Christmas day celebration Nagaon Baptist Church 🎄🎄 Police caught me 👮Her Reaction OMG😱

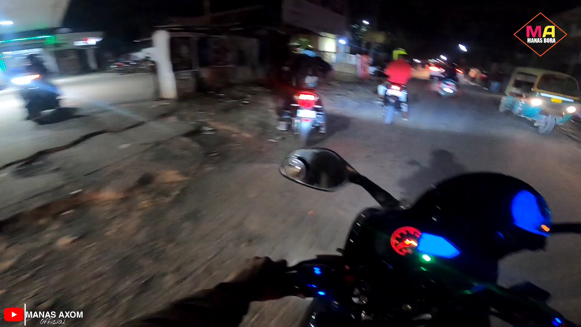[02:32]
দুইটাৰে যিকেইটা লাইট দেখিছোঁ মই গম পাইছোঁ সিয়ে আহিছে দেই। সি ক'ত গ'ল গাইছ? এতিয়া গৈ আছিলোঁ আমি মানে চাৰ্চত,
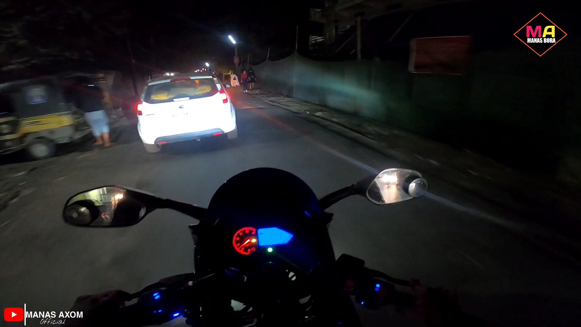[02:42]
আৰু এইফালে দেখা পাইছে মানুহ আহিয়ে আছে, মানে দেখা পাইছে মানুহৰ পূৰা লাইন লাগিয়ে আছে। আৰু মেইন জেগা পোৱালে চাগে,
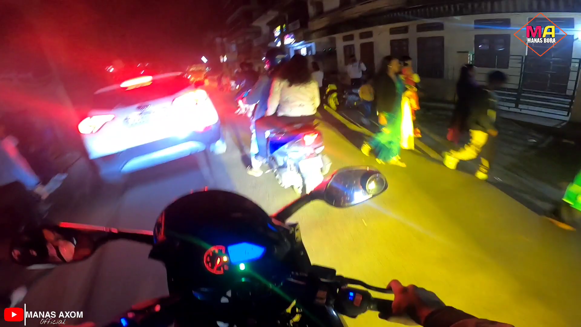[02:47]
যিডাল ফালি পেলাই আহিছা।
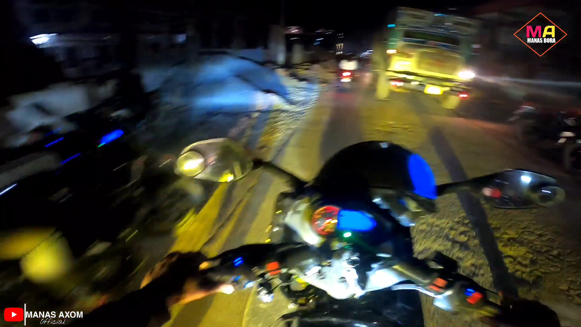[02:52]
আৰু এতিয়া আমি গোটেইকেইটা লগ হৈ গ'লোঁ, আৰু এনেকৈ মানে অহাৰ পিছতে আচল জ্বস্তু আহে। এই গোটেইকেইটা হালধীয়া হালধীয়া হৈ আহিছে চাগে, মোৰ বগা লাইটো পোহৰে নাইকিয়া হৈ গ'লে।